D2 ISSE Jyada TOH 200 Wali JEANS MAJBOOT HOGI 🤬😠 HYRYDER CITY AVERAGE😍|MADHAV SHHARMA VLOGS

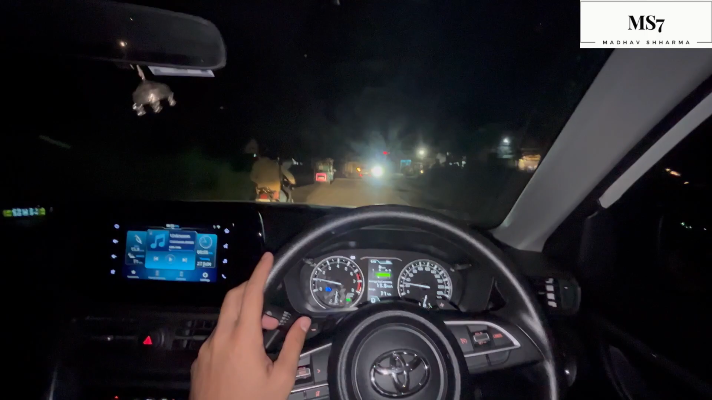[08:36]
मतलब ये देख रहे हो शहर में एवरेज कितनी दे रही है, 15.8।